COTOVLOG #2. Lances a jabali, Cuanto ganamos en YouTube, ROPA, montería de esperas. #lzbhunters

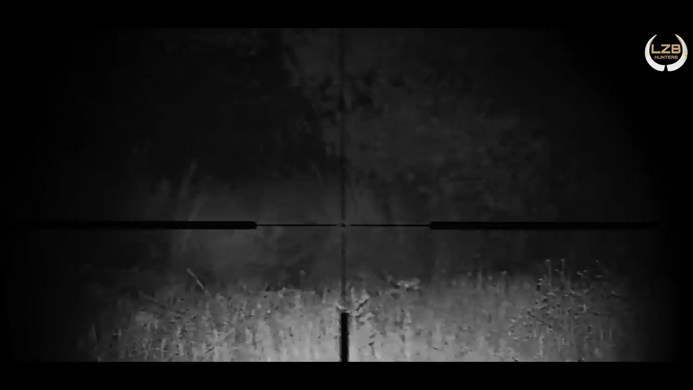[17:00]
He visto que se fue pinchado, mi padre al final no subió a la torreta, se quedó bajo en el coche porque hacía mucho aire y nada, le entraron a 40 metros,